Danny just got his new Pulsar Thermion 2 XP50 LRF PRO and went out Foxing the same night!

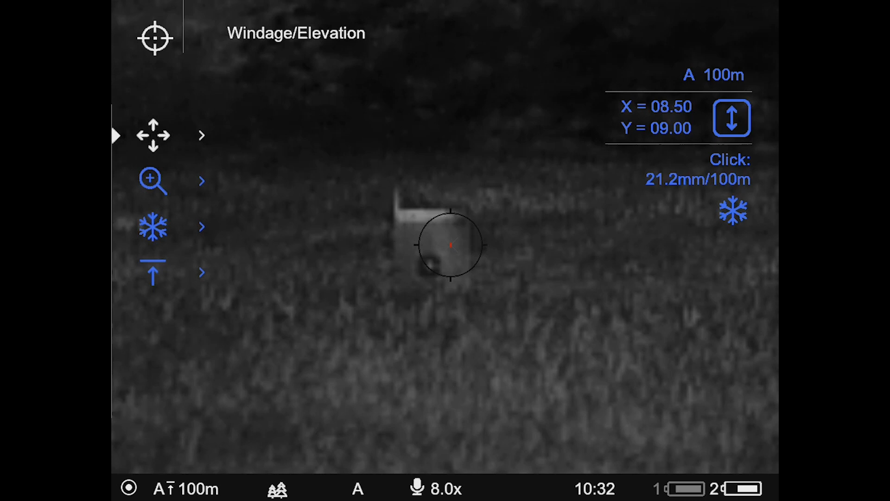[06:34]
2 shots, if you remember, just to find out where I was shooting. 1 shot confirmatory after the 1 shot adjustment.
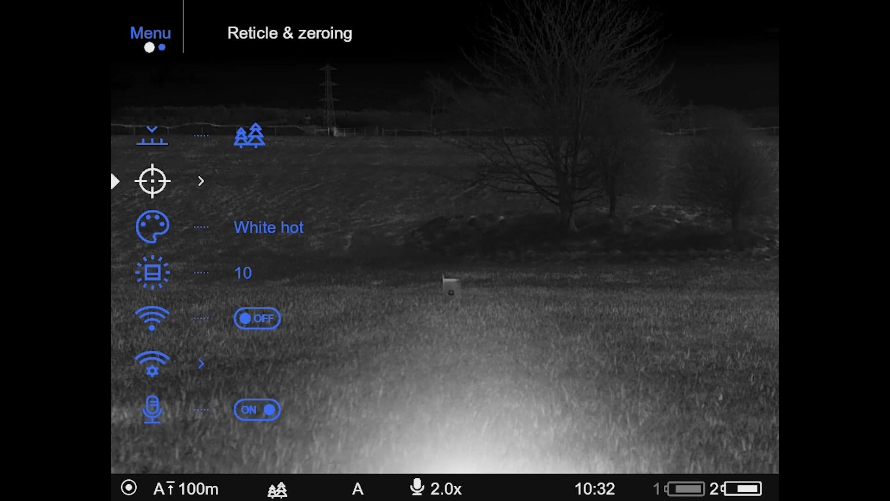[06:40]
Bang on, and then out last night, and three foxes downed.